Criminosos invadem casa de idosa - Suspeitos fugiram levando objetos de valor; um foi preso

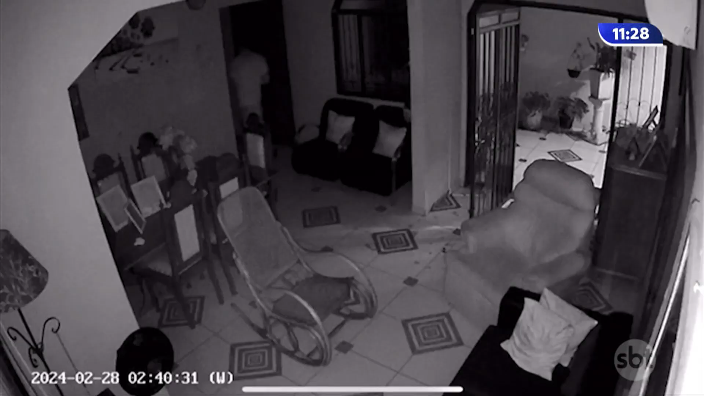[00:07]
Enche a tela com as imagens. Olha esse caso absurdo, hein?
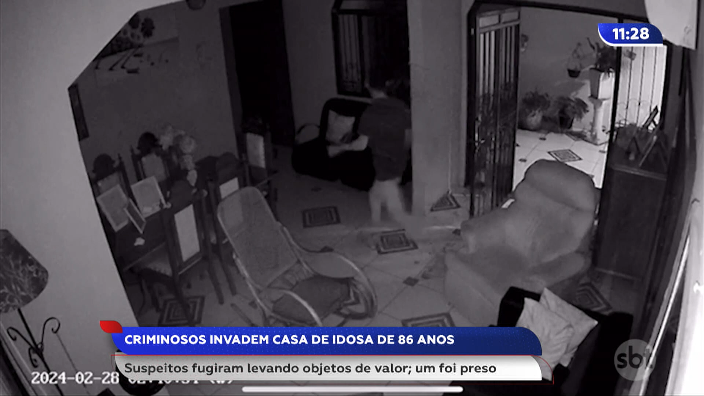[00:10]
Câmeras de segurança da casa registraram a ação dos criminosos. Eles levaram aparelhos de televisão, joias, tablets e uma caixa de som. A Marcela Vasconcelos está na delegacia que está investigando essa invasão. Bom dia, Marcela. Bem-vinda. Obrigada, Trindade. Bom dia. E para trazer detalhes sobre esse caso, esse roubo, a casa dessa idosa de 86 anos que aconteceu no bairro Quilombo, na última quarta-feira,